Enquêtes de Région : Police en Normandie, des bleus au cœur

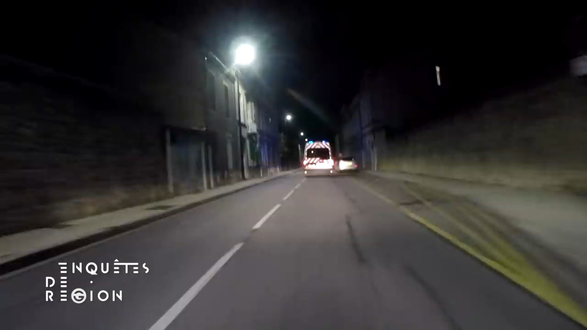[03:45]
Le jeudi soir, les étudiants font la fête. Toute la nuit, les contrôles s'enchaînent. Bonsoir.
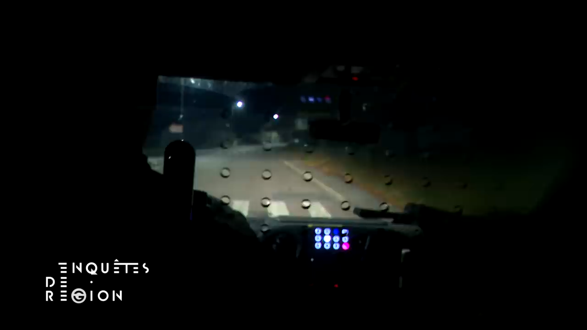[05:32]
Là, il y a un chauffard qui a fait un refus d'obtempéré. On lui a fait les signes pour qu'il s'arrête, puisqu'il arrivait trop vite.